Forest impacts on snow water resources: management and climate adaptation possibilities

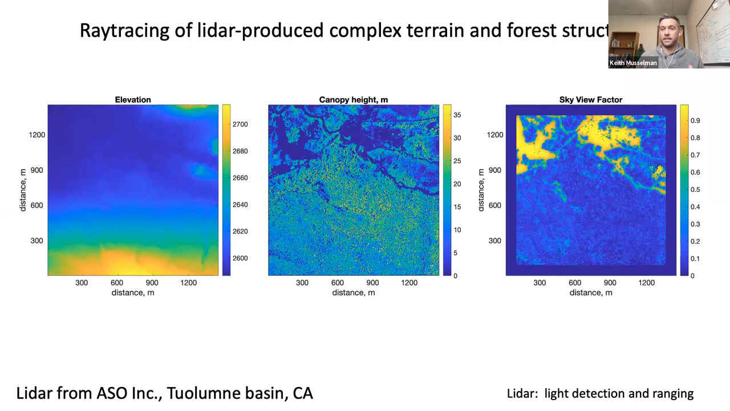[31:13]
apply these techniques to our environment and conduct this ray tracing of the environment using structure measured from the LiDAR. So we can get that same sky view, or we can point in the direction of the sun and see what the likelihood of solar radiation is and long radiation. We can now look at a model that does this for the winter.